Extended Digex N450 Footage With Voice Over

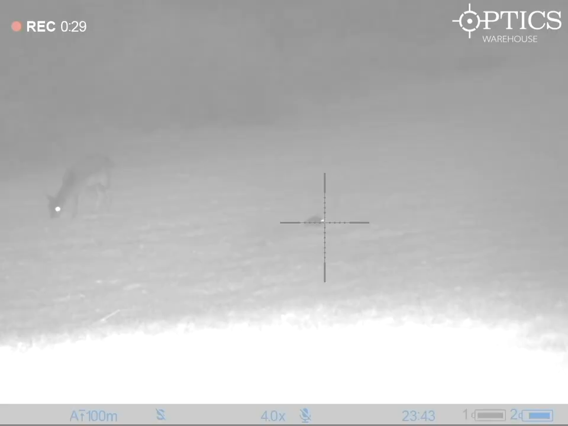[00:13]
it's just scanning the field just seeing the clarity against some deer and some rabbits running around and the badger coming down the field obviously you're able to see what these
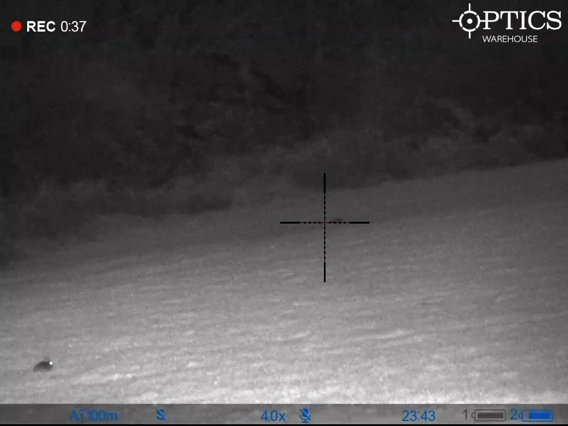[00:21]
are with no real difficulty it's a crisp clear image quite easy
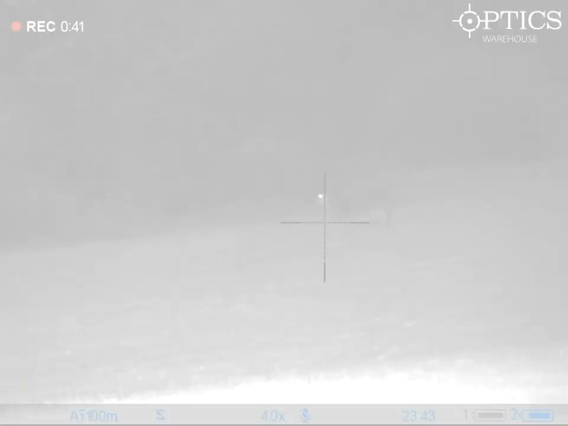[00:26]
to
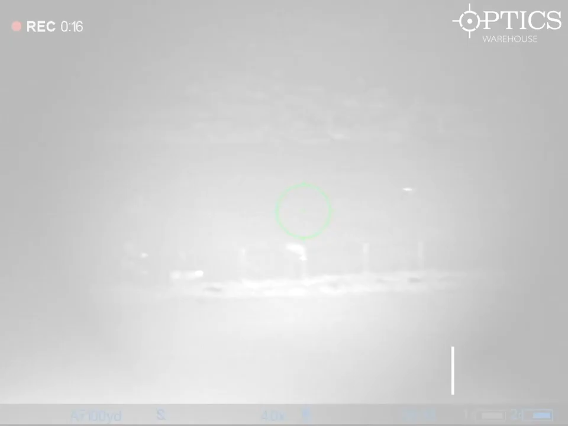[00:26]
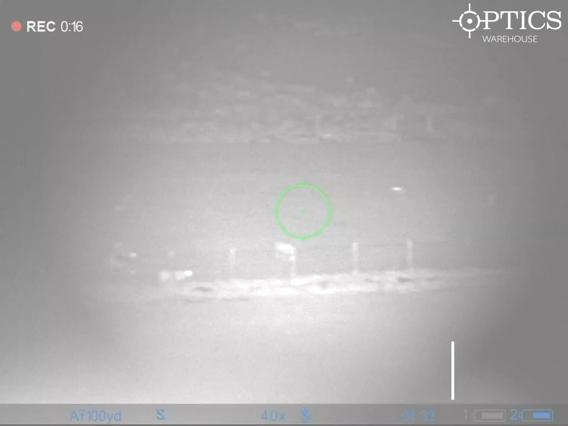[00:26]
see so this next bit is 218 yards away obviously
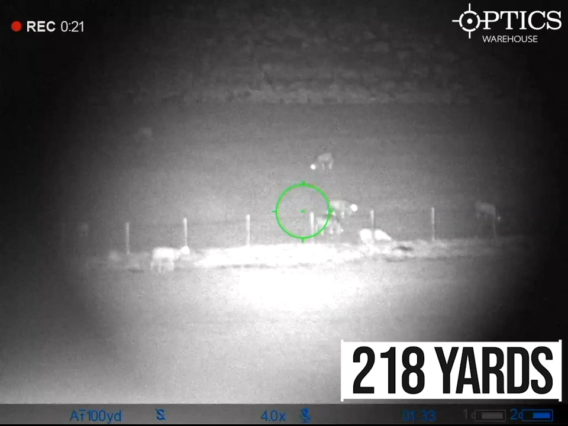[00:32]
that's panning around the field that's an average of that and you can see a good bit of detail
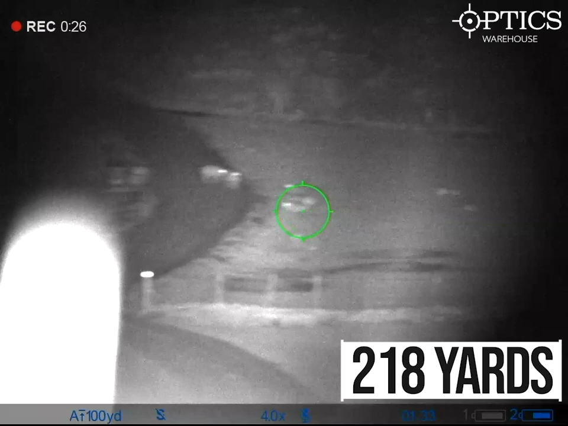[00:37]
now one thing i do like about this if
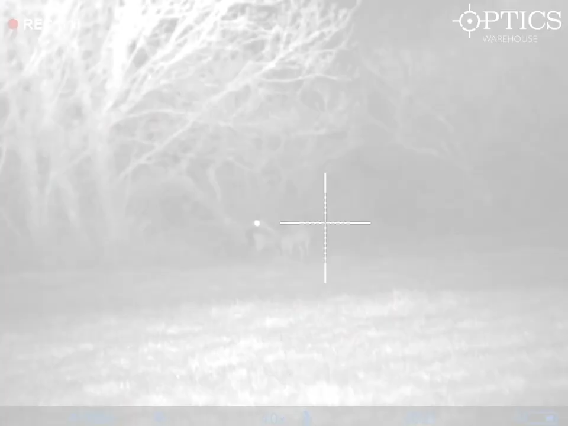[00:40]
you look at the video there you can
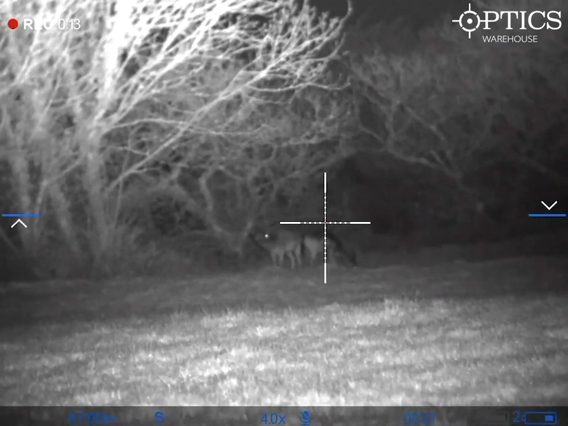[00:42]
see the anti-counter indicators on the left and right hand side of the screen so you're never going to be missing
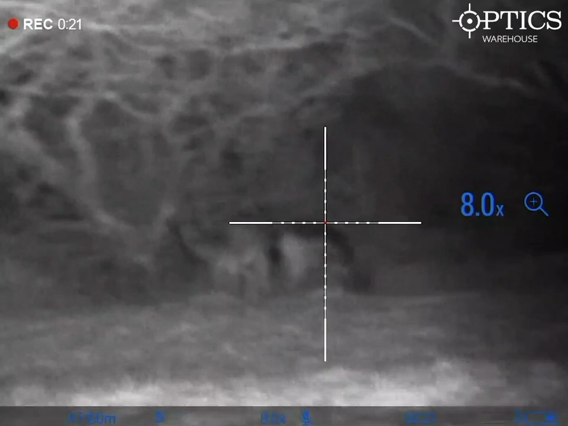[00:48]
that shot from counting your rifle without realizing which obviously if you're
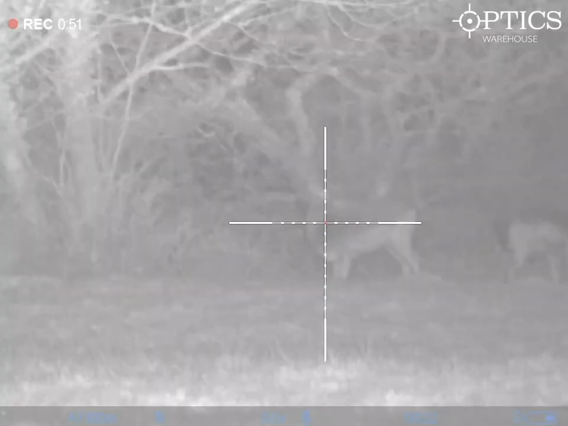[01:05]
that comes with the pulsar n450 so obviously
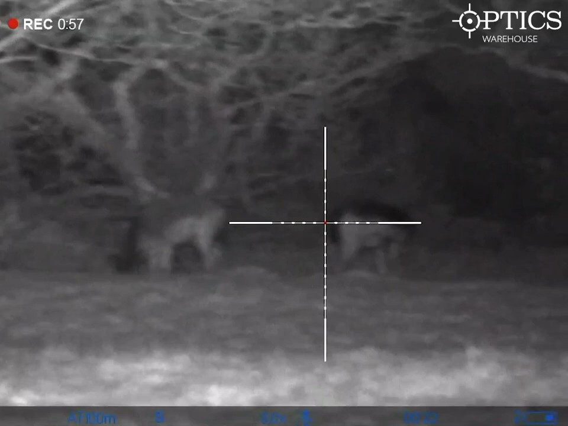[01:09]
if you do want to upgrade that use a better ir with it you should get better image quality
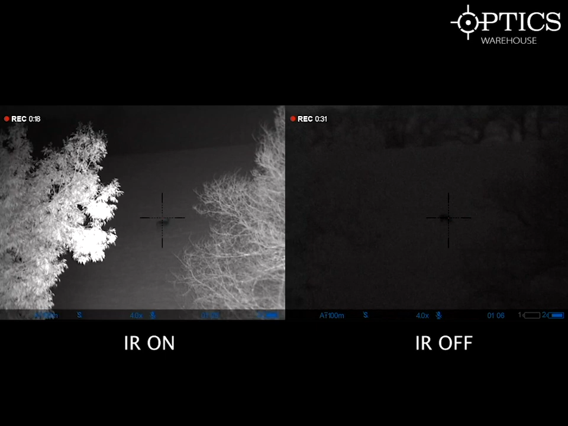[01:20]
so obviously this is showing you what the difference is when you have the ir on compared to it being off i mean even with it off you can still see that there's something in the field it's a really really good bit of kit allows a load of
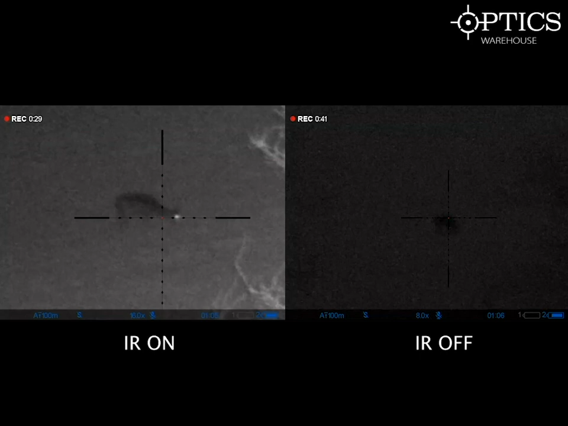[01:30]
light in from it without actually needing the ir set so we're just going to go for a few more videos now just to let you get a glimpse of